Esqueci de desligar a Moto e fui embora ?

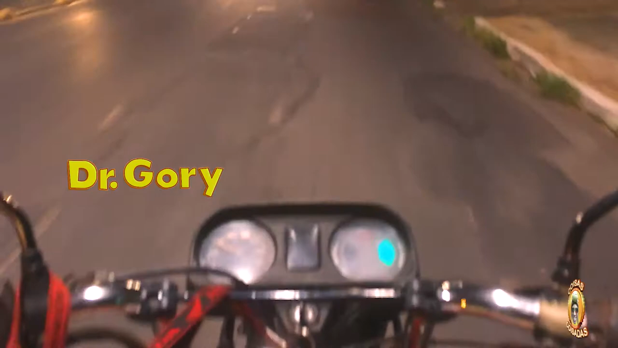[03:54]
Eu. O sinal abriu. Olha, é, você não vai entrar aqui, né, filho? Não, você vai. Olha, que esse cara tá com a seta ligada, gente. Ah, vai entender, viu? Eles complicam a vida da gente desse jeito também. É isso que eu falo pra vocês: tem um motoqueiro e um motociclista, mas os motoqueiros ferram a nossa vida. Eu sou motociclista. Eu procuro entrar, andar dentro da lei. Aí tem os motoqueiros, né? Que é os coisados, sai rasgando, tá nem vendo, tá nem aí com nada.